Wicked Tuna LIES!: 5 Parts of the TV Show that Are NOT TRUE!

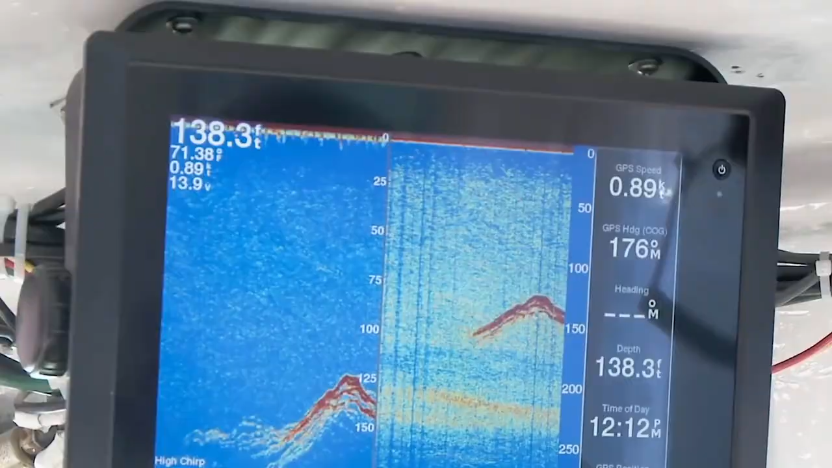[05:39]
On screen: depth 138.3 ft
any little glitch on the screen, beep, beep, beep, beep, beep, beep.
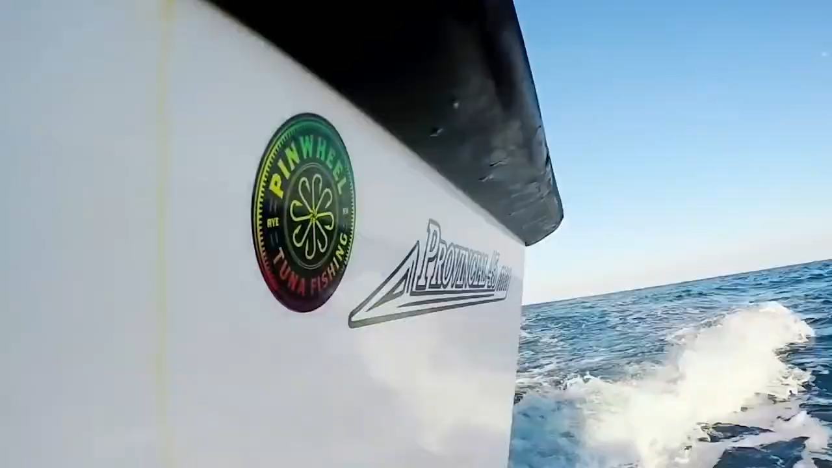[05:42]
Yeah.
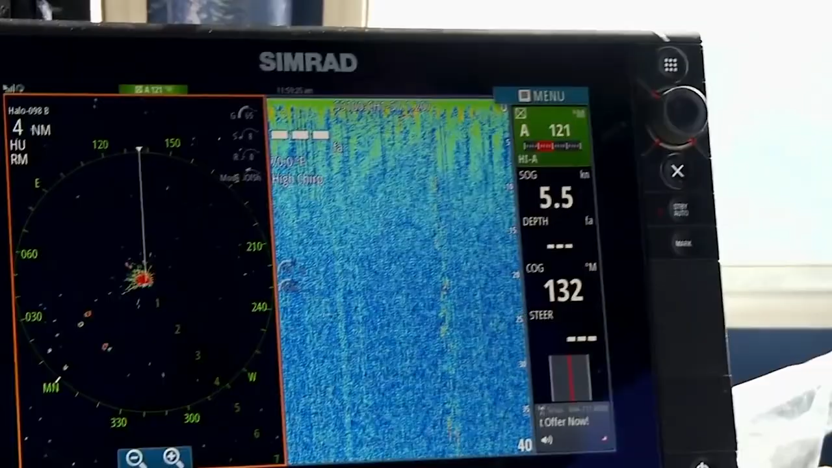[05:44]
On screen: speed 5.5 kn
So no, when you get the mark, you do not hear the beep, beep, beep, beep, beep, beep. That's exactly right. So what happens is on the show, they put that sound effect into the action, into the screen.